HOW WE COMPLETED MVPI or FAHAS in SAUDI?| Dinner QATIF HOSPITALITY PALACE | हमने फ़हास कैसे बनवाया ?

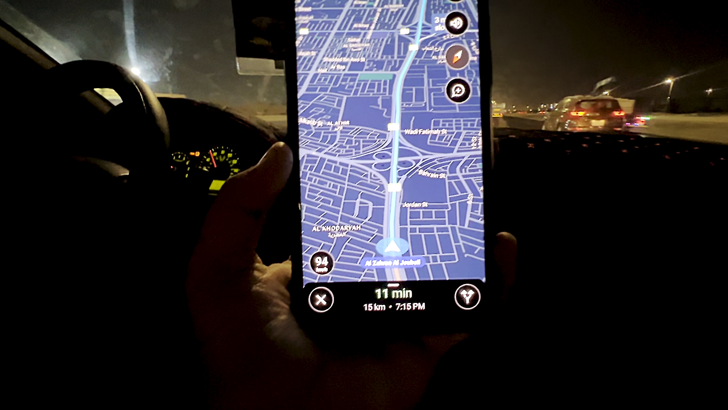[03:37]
सो 11 मिनट्स टू गो, 18 किलोमीटर्स और हम लोग अब जुबेर में
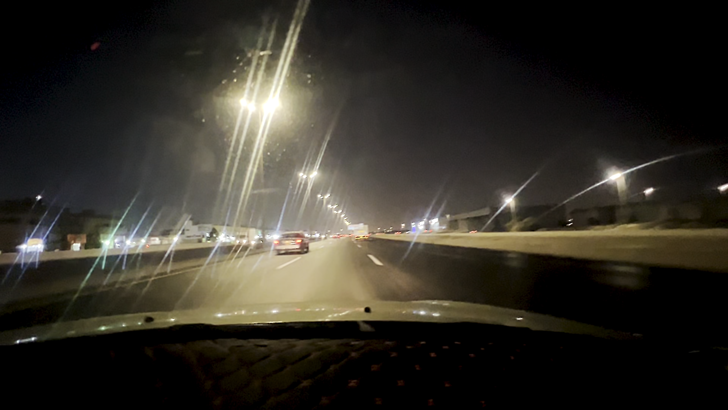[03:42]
जाने वाले। जुबेर पहुँच गए आई थिंक ना।
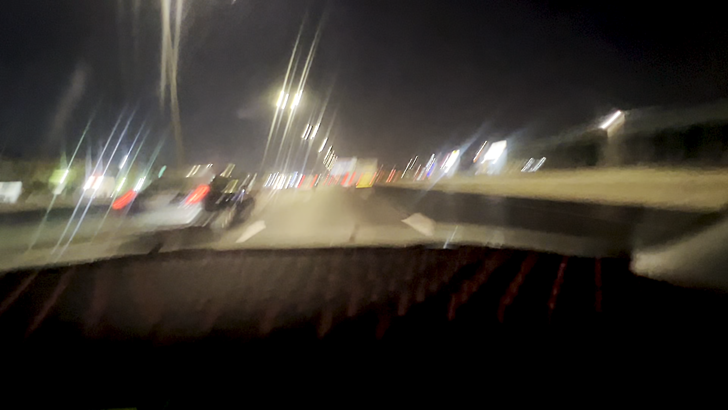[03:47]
जुबेर, अरे सॉरी यार, दमाम।
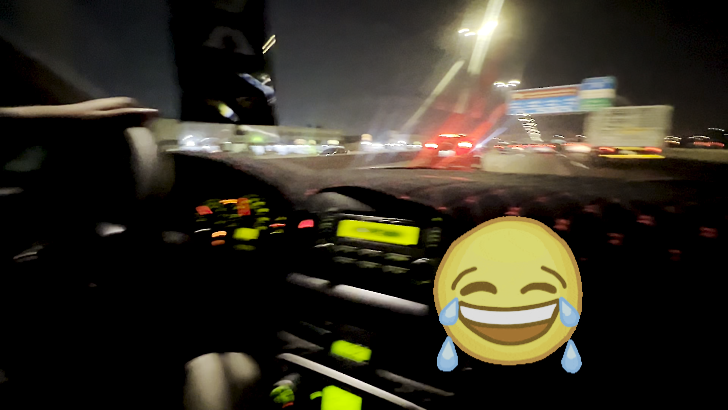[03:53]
हम लोग गलत रास्ते से वापस जा रहे हैं।
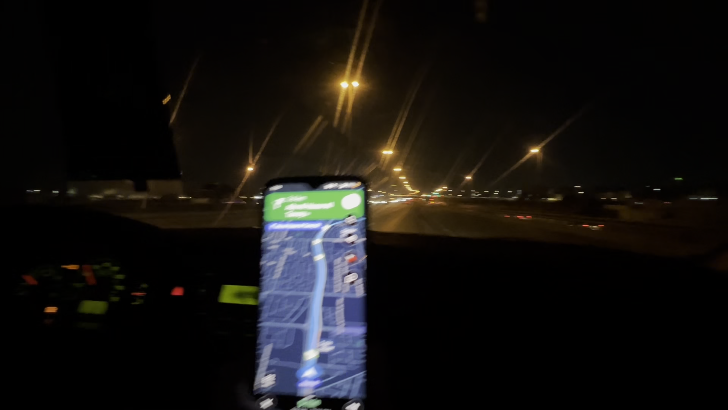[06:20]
सीधे जाना है ना? हाँ सीधा जाना है। गलत हाथों में जीपीएस। अरे यार मेरा हाथ दर्द कर रहा है, मैं इतनी देर से पकड़ के रखी हूँ ऐसे, आपको मेरा थैंक यू बोलना चाहिए, देखो तो मेरा हाथ एकदम पंप अप हो गया है।
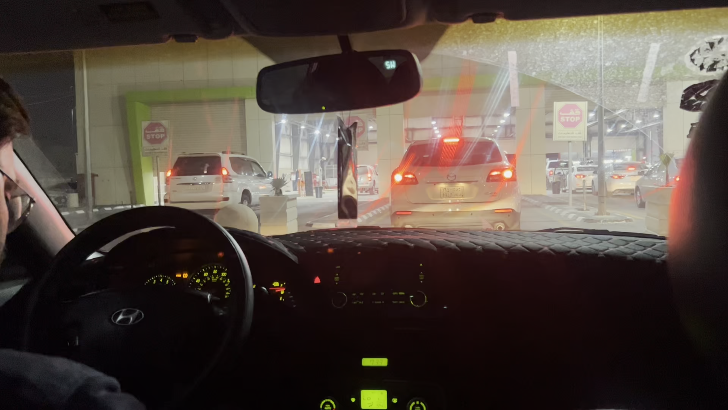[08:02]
अब हम आगे निकल गए और ये कार्स अपनी अपनी लाइन में खड़ी है,